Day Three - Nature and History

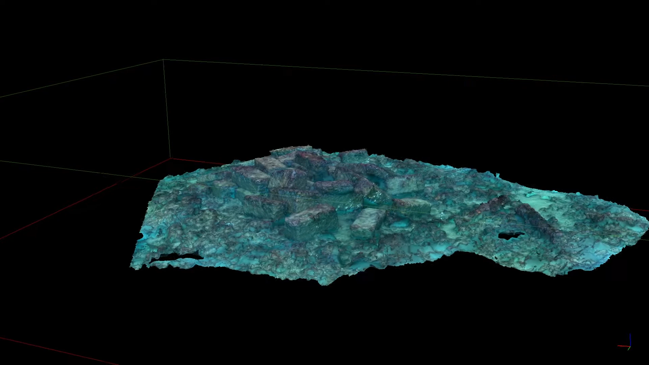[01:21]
In 2021 we're using a similar system but enhanced using GoPros which is 4K definition which is a very good definition and it can give a more of a 3D perspective of the site.
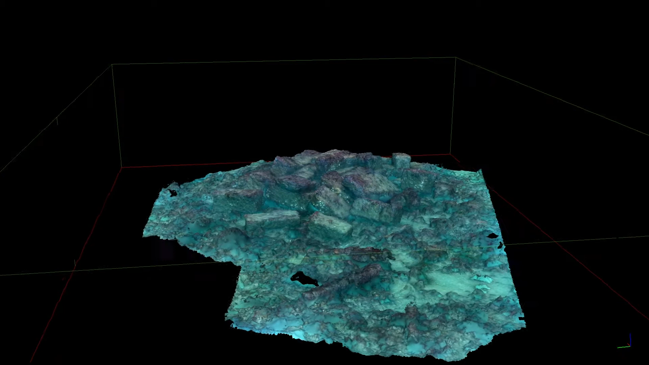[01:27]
You can overlay that with a multi-bill survey which is a highly accurate